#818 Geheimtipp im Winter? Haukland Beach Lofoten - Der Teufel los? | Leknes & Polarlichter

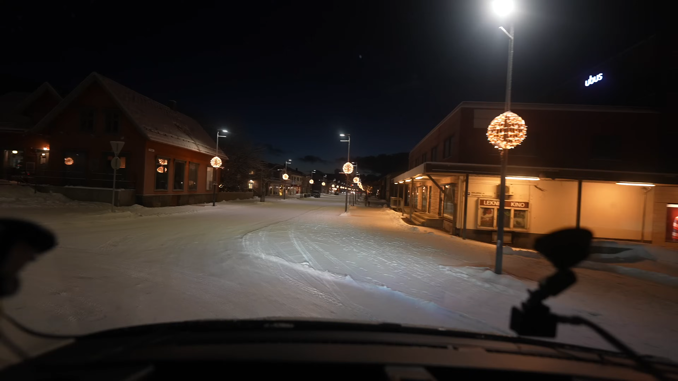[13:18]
Das Café war schön, gemütlich, sehr freundlich. Ist hier am Eck am Kreisel, kann ich euch empfehlen. Der Kuchen war interessant, sag ich mal. Er war nicht süß. Das fühlte sich an wie gesunder Kuchen. Ich kann das gar nicht beschreiben. Die Füllung war eher sauer. Der Boden seltsam. Ich habe keine Ahnung, was ich da gegessen habe. Nicht ganz mein Geschmack, aber jo, das ist halt, wenn man auf gut Glück kauft.
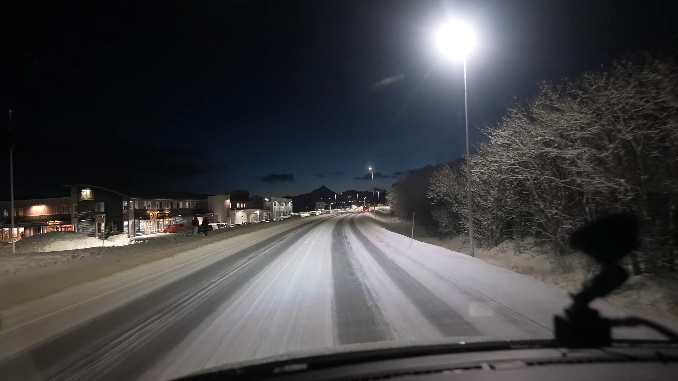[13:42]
Ne? Ein paar Kilometer gefahren, kommen wir hier an einen schönen Rastplatz mit WC-Anlage. Das sieht dann so aus. Viele Tische und Bänke, schöne Aussicht. Wir bleiben mal kurz hier ein bisschen.
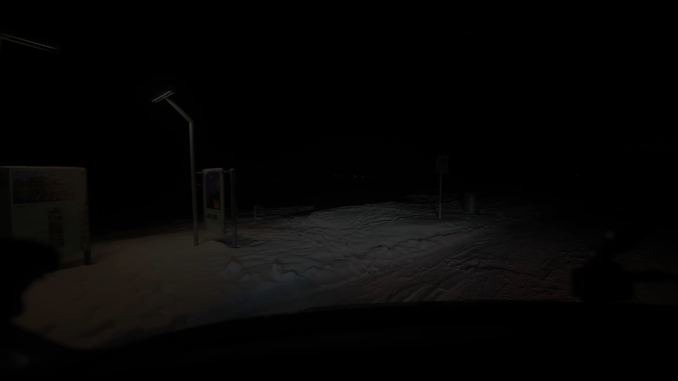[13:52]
Gucken wir mal kurz raus. Boah, ganz schön frisch ohne Jacke. Ob die Klos auf sind, dann könnte ich meine Biotoy hier noch entleeren.
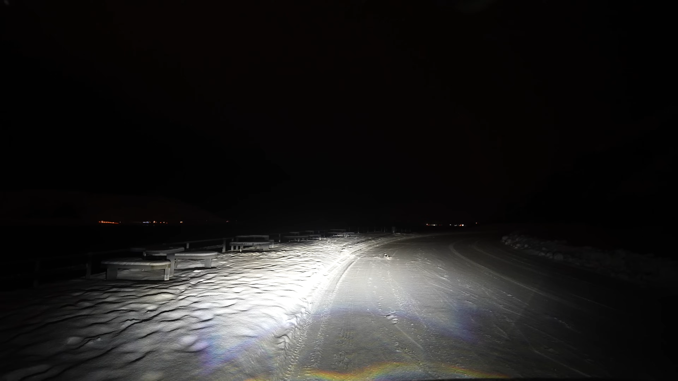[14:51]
Alles erledigt, der Schneefall hat sich gelegt. Wir düsen mal los. Sind ja noch 20 Kilometer. Wir sind mal wieder unter dem Meer unterwegs. gut die Luft anhalten.
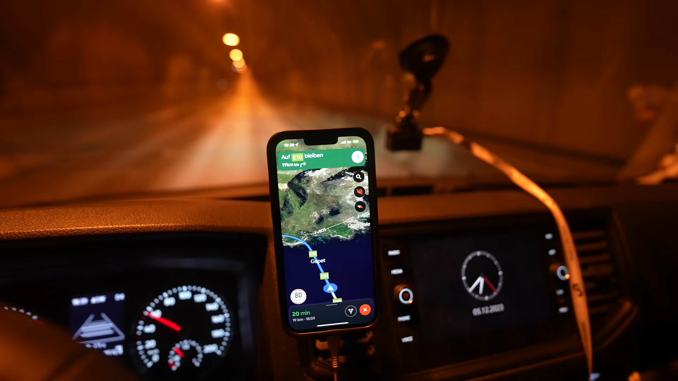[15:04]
Wir haben es auch schon halb geschafft und gleich geht es wieder bergauf. Auf der anderen Seite wieder Schneegriesel.
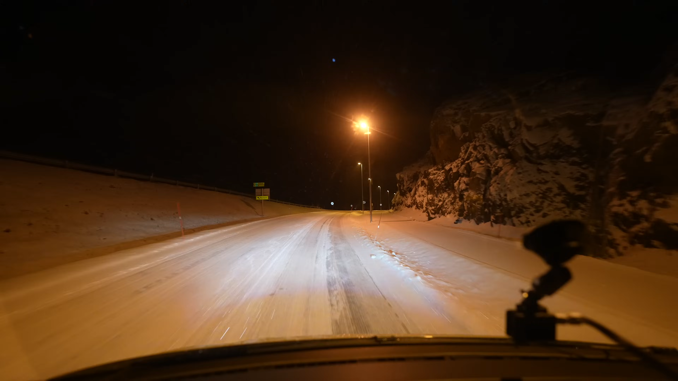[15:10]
Minus 5 Grad haben wir noch immer. Kurz mal noch über einen kleinen Hügel drüber. Jetzt fahren wir gleich noch einen Fjord aus. Und dann habe ich irgendwie bei dem Wetter wenig Hoffnung, dass wir heute irgendwas am Himmel sehen, ganz ehrlich.
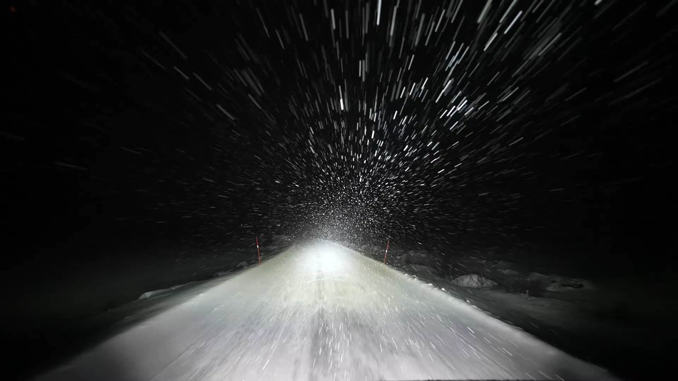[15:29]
Ja, und es tut mir leid, dass ich euch so viele dunkle Fahrszenen zeige in letzter Zeit, aber mit der Kürze der Tage ist es einfach nicht alles unter einen Hut zu bringen. Da ist irgendwann dunkel. Ihr fragt euch, ob es gerade ein bisschen schneit. Naja, ein wenig.
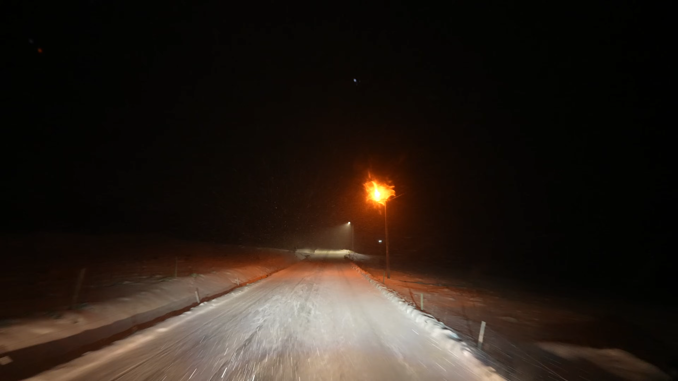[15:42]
Es haut runter wie Sau, jetzt schon zig Kilometer. Ist ein Knaller, ehrlich. Eins unserer stärksten Schneeschauer auf dem ganzen Trip. Es ist übrigens auch nicht mehr sehr viel los auf der Straße. Es ist 19 Uhr und nur vereinzelt, jetzt da hinten, kommt mal noch ein Auto. Es kommt da noch Winterzugkopf. Wir sind zum Glück gleich da. Nämlich hier geht's rein. Ein bisschen rutschig.
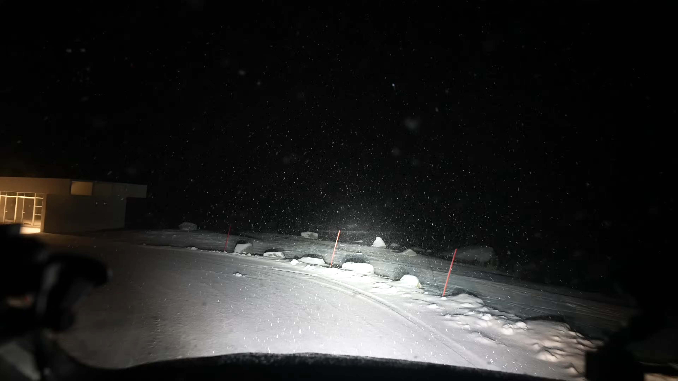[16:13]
Hier darf man 2 Stunden parken. Das nehmen wir mal voll in Anspruch heute.
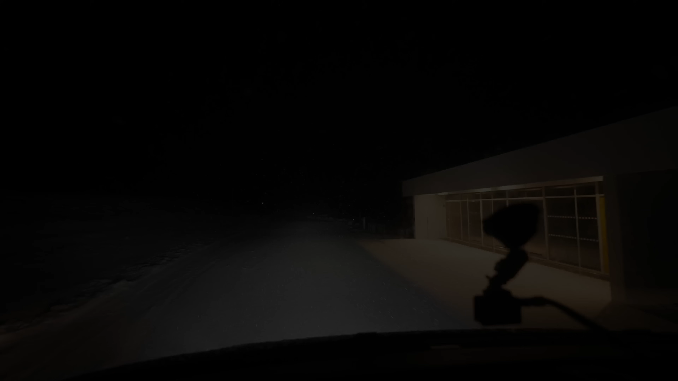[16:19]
Achso, falls es mehr sucht, ich hoffe, ihr seht es, dass es gerade hier geradeaus vor uns schäumt ist. Und eigentlich ist es ein super Spot für Polarlichter. Heute allerdings momentan, naja.
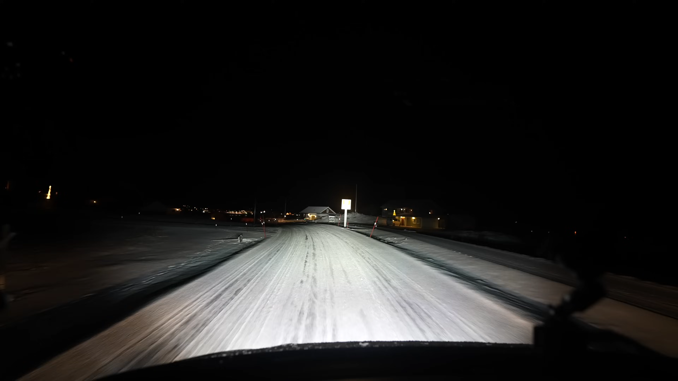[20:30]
Aufi. Wir erreichen Ramberg. Hat auch einen schönen großen Strand. Einkaufen kann man hier, tanken. Ich war hier mal auf einer Toiletteneinweihung aus Versehen mit anwesend. Liegt ein bisschen Neuschnee rum auf der Straße. Schneepflug schon länger nicht mehr vorbeigekommen. Aber die Reifen packen auch das ganz gut. So viel ist es auch nicht. Hier verlassen wir die E10 Richtung Fredwang. Da geht es nochmal gut die Brücke hoch, Berge auf.